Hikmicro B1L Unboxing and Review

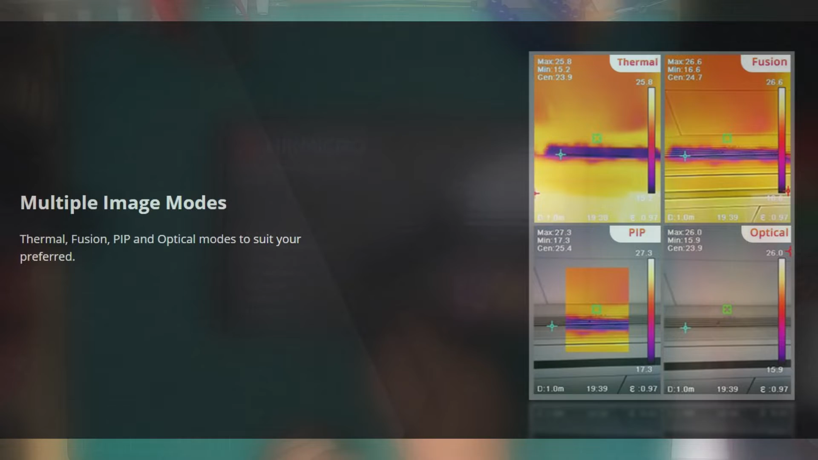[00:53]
wavelength picture together with the thermal to highlight to a customer if you're a contractor where something needs to be fixed.
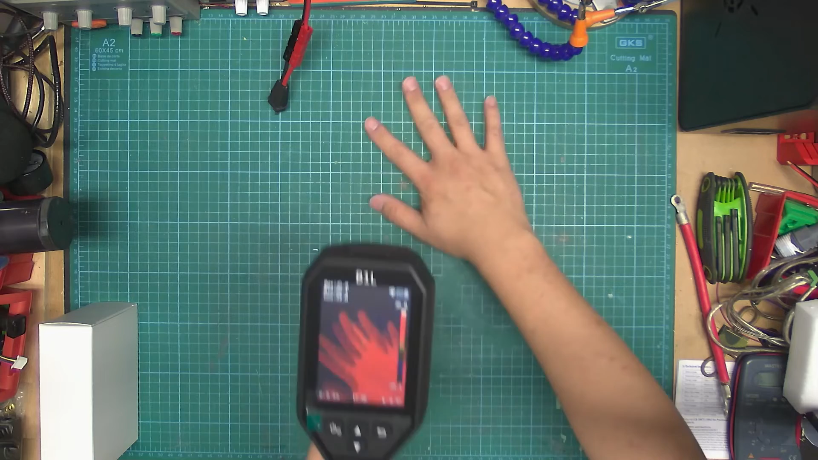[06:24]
I'm trying to get this without reflection. The user interface, you have a... Let me just try and put something here that's got some warmth behind it, like a cell phone.
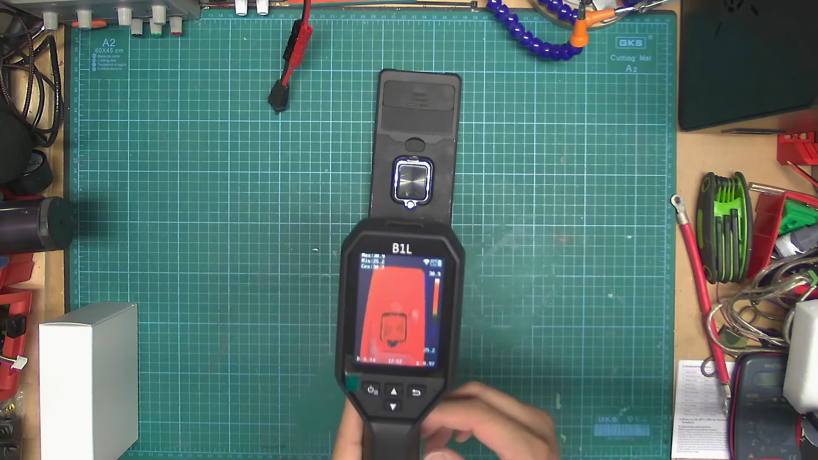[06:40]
All right, so the user interface has three little crosshairs and three values in the top left corner, min, max, and center. All thermal cameras need to do that internal black body calibration check. Basically, the red crosshair is the maximum value measured, the blue crosshair is the minimum, and the green is the center. You do have to set the emissivity from the menu, and that's reflected in the bottom right corner.
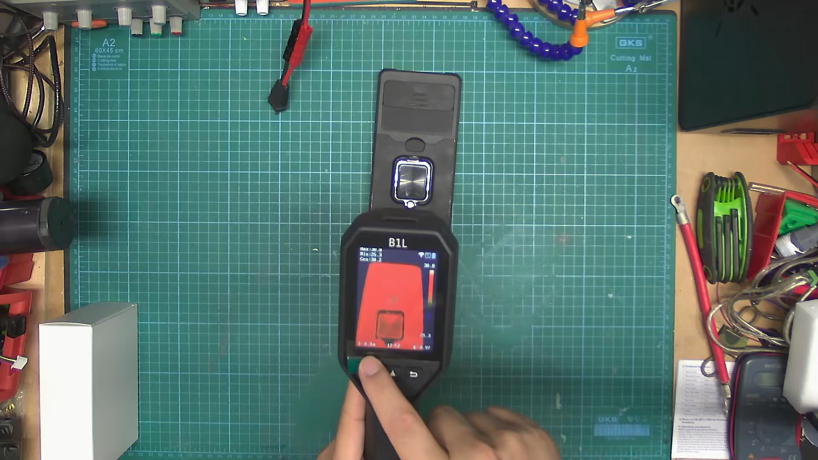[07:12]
Your effective focal distance is configured in software through the menu, but it really doesn't do anything. Otherwise, it's a fairly responsive user interface. It's a little bit time-delayed,
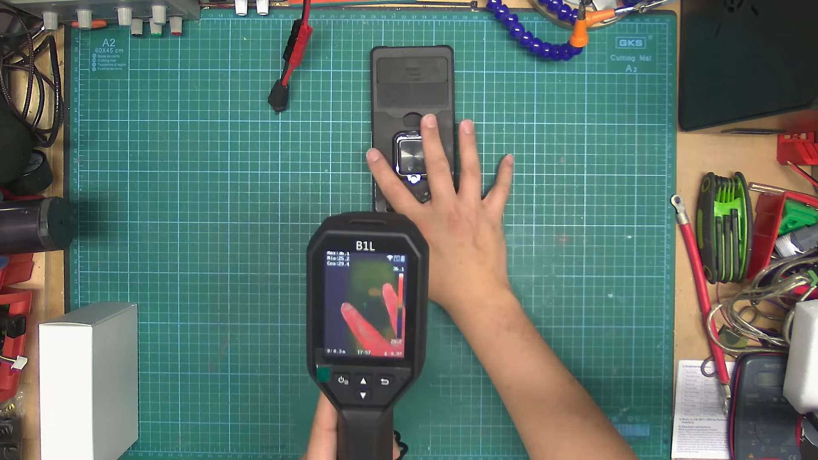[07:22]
you can see on the video, but it's fast enough for anyone's purposes doing stuff around the home, workshop, machinery, etc. A couple other icons. You've got a Wi-Fi icon. Yes, this thing is Wi-Fi enabled. More on that later. Units of measurement, degrees C. It can do Fahrenheit if you live in that country, or it can do Kelvin if you are a... SI unit freak, and don't want to use Celsius like all normal people around the world.
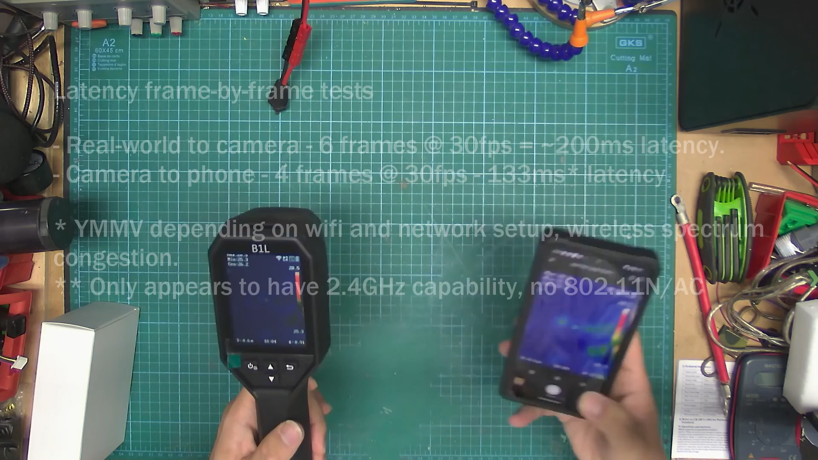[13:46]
And just like that, I'm recording video.
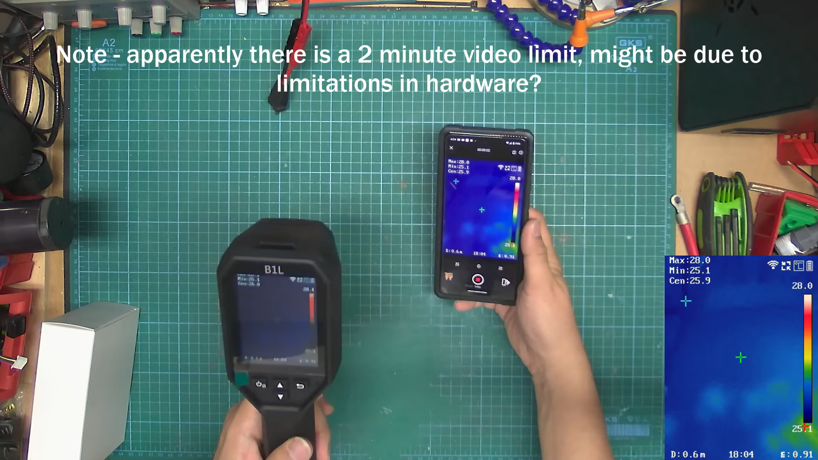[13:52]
So in theory, this is all going to show up later, and I'll just keep this recording running for the rest of the video.
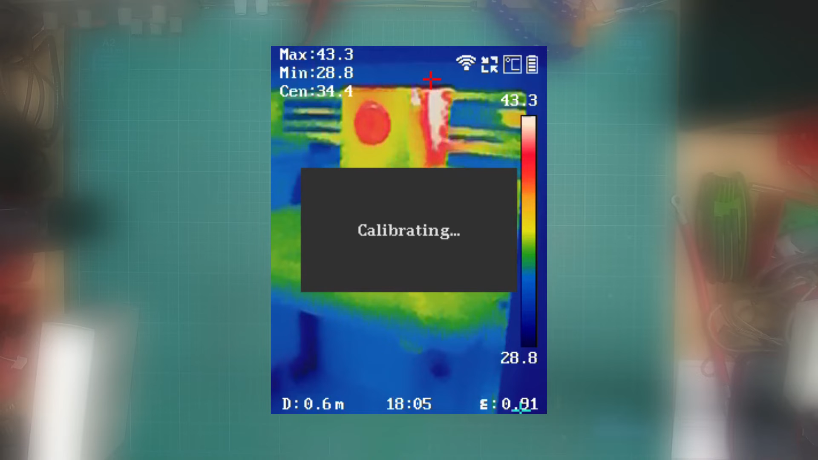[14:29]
It looks like there is. You can see that there's some warm bits in the back.
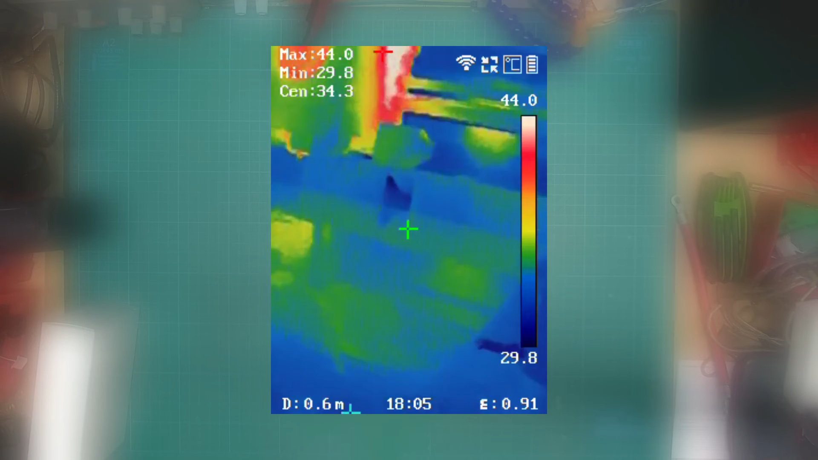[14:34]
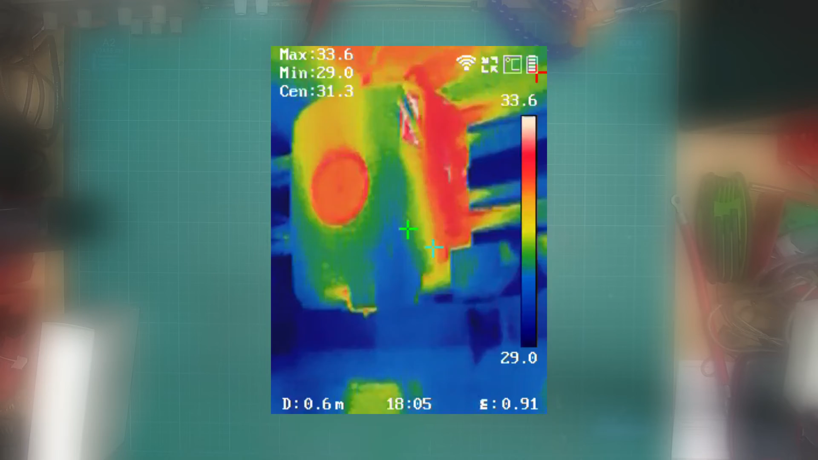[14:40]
You can see that there's a stepper motor back there, a stepper motor back there, and another stepper motor back there.
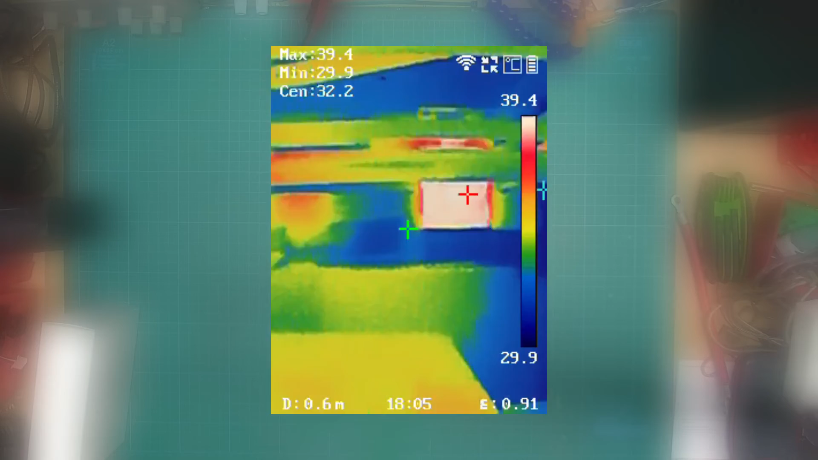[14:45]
So at least I'll put this video into the video,
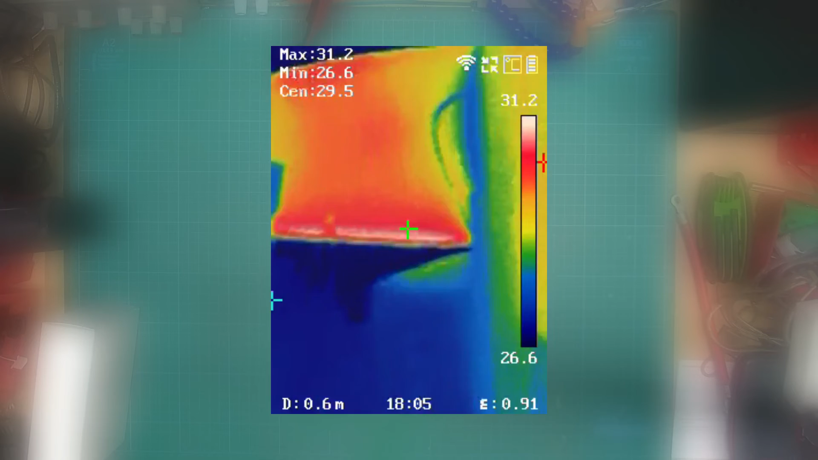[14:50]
the recording into the video, so you can get a sense of how well it performs.
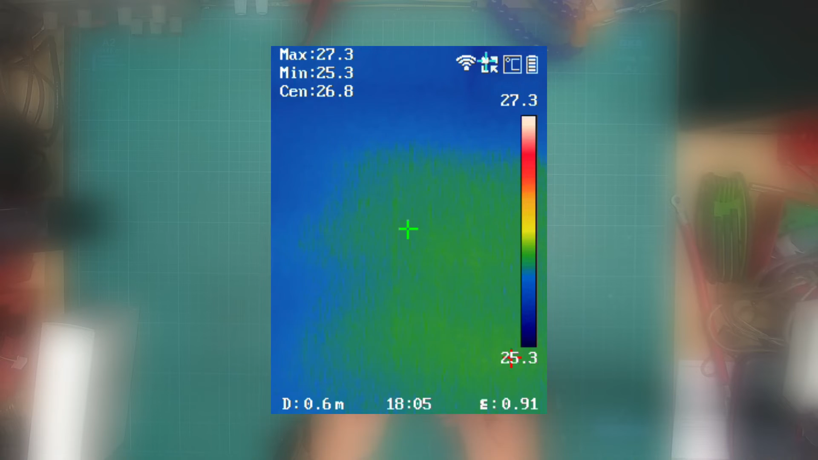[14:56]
That's near-distance measurement, long-distance measurement. If I take it around the home a little bit, and hey,
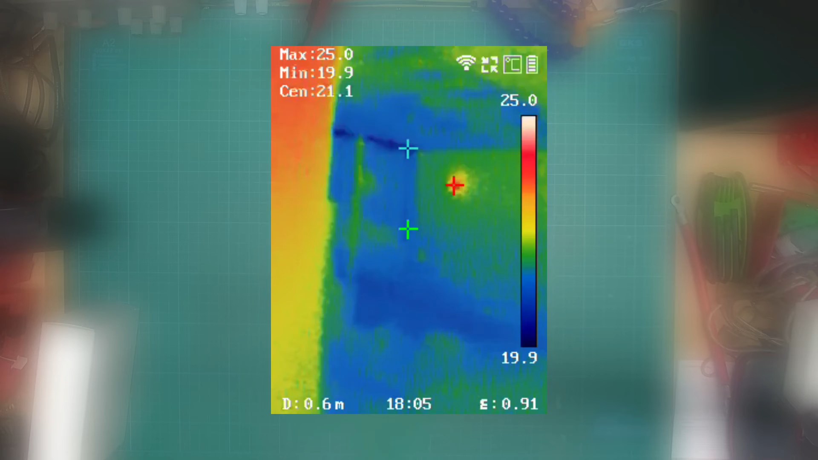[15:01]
it's thermal camera, so you can't actually see any personal information that's compromised. You can certainly see that there's some insulation difference. You can see that there's a warm light.
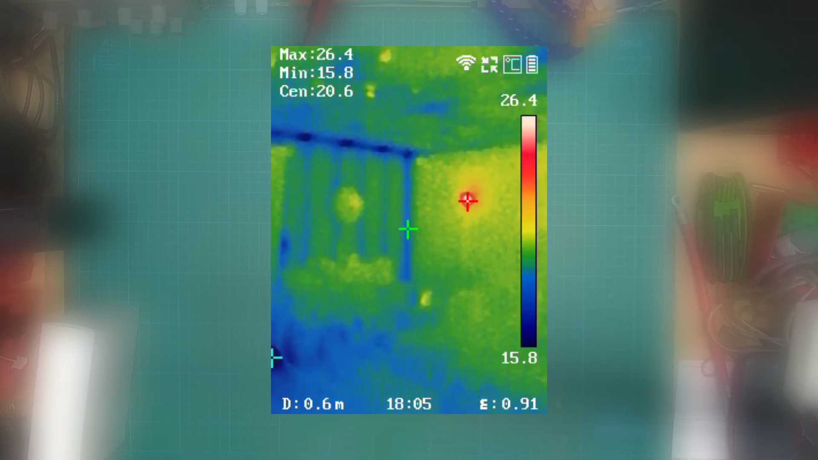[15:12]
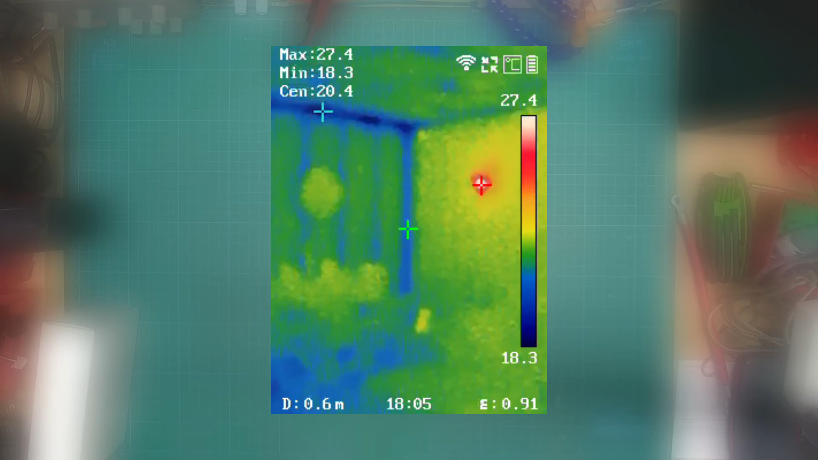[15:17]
But yeah, you might probably want to change the, I guess, the speed at which the auto-ranging reacts because that can get a little annoying.
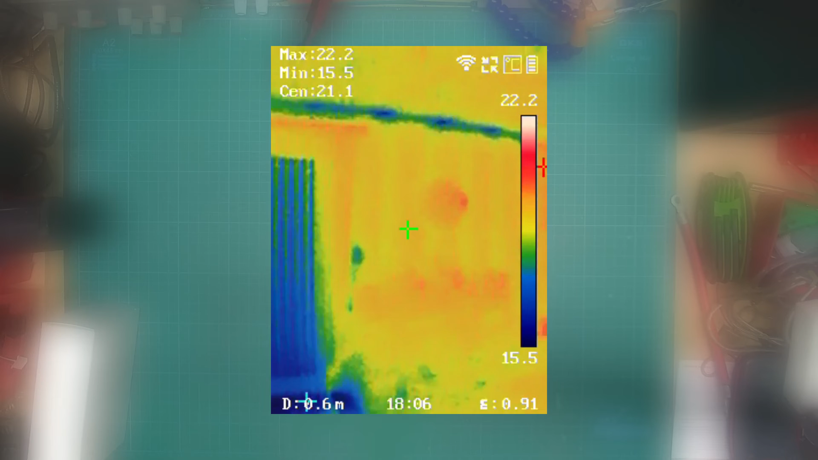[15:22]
But you can definitely get a sense for where the cold short is between the outer building envelope and the wall because you can see those cold studs,
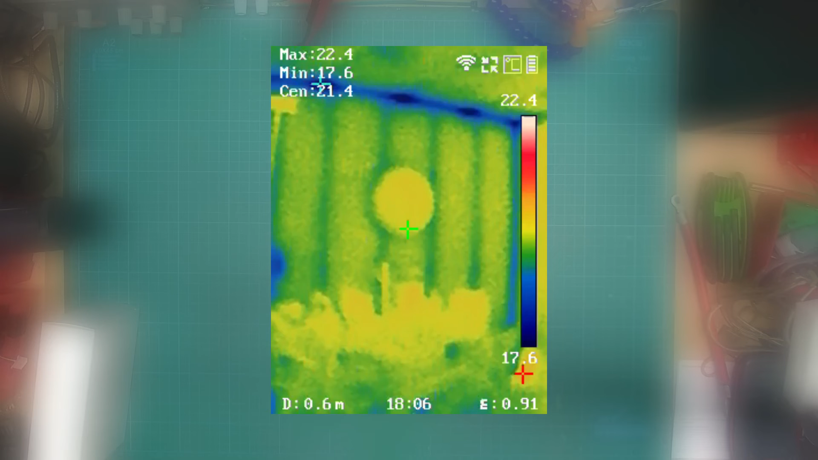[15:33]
and there's a giant clock on the wall.